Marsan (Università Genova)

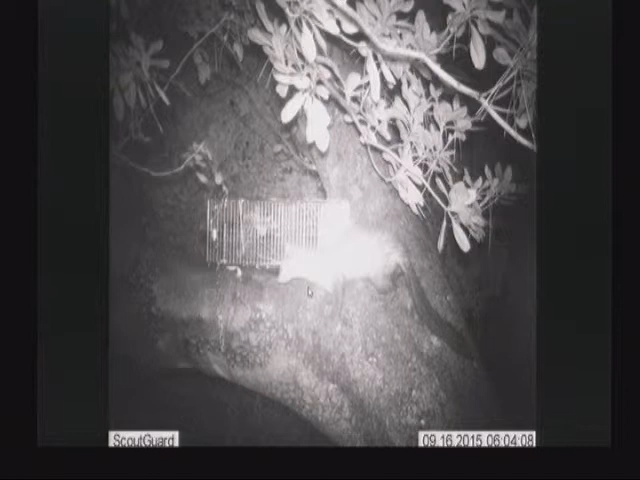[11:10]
Abbiamo le faine, qui c'è un problema di orari, vanno di notte gli scoiattoli di giorno, però speriamo che qualche faina cambi turno.
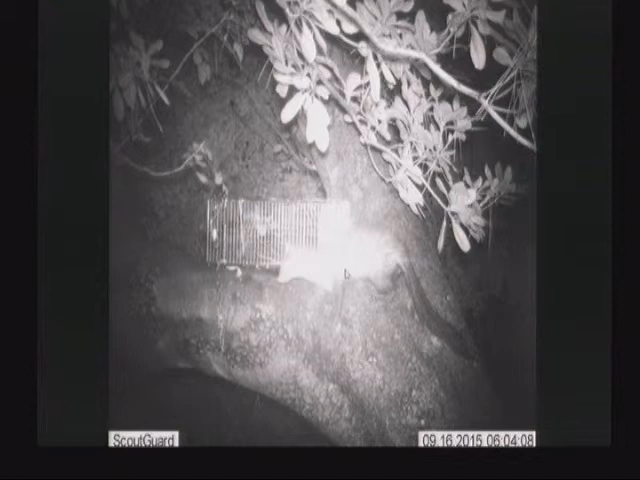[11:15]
Questo è uno sparviere, gira anche lui, è tirato in qualche modo dalle trappole.